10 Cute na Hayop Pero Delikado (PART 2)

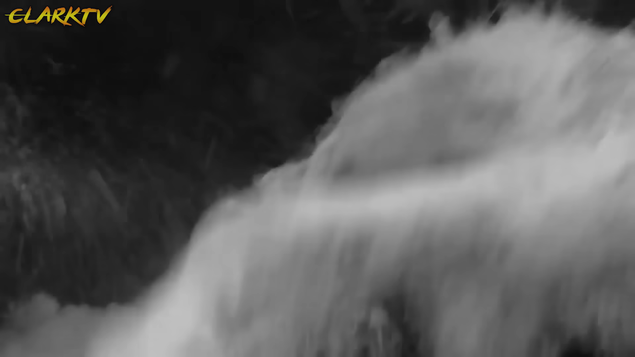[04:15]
sa kanilang teritoryo ang malalaking carcasses upang kanilang pagpiestahan doon at